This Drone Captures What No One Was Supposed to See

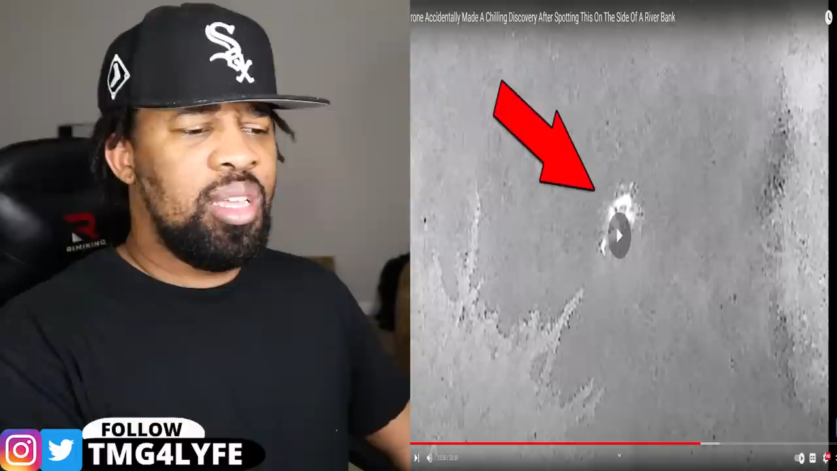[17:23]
Without the drone's thermal imaging camera, capturing this photo wouldn't have been possible. This dramatic picture was taken by a search and rescue drone used by the Avon Fire and Rescue in 2021. The police received a call about a missing person and began their search with only the person's last known location as their lead. It was the dead of night, the fog decreased visibility, and the temperature was colder than usual.